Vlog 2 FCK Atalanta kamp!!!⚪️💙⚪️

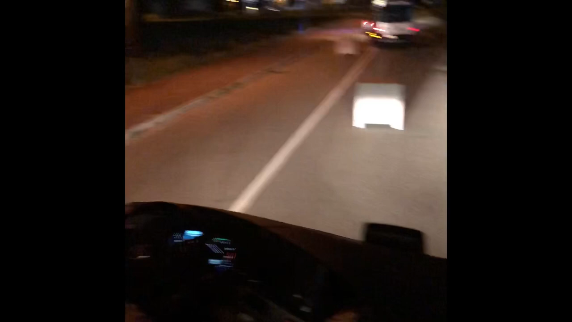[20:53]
Så ja, nu sidder vi herude i bussen, og på vej til lufthavn, og vi får politi.